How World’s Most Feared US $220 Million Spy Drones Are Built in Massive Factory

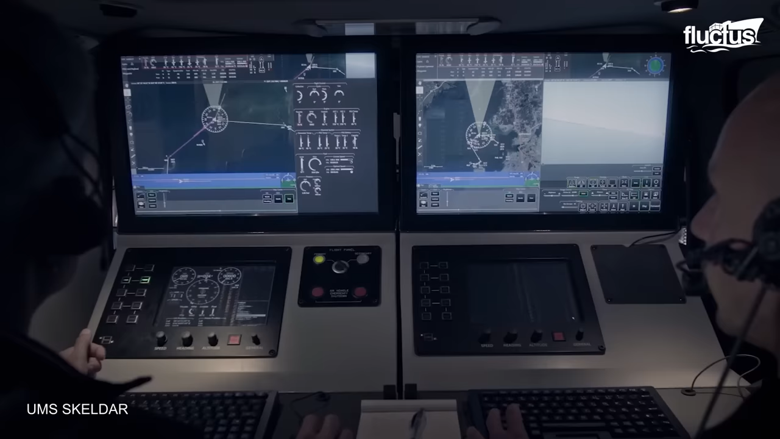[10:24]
Its multi-sensor payload capacity, which allows for electro-optical and infrared cameras, allows it to precisely detect, recognize and identify targets.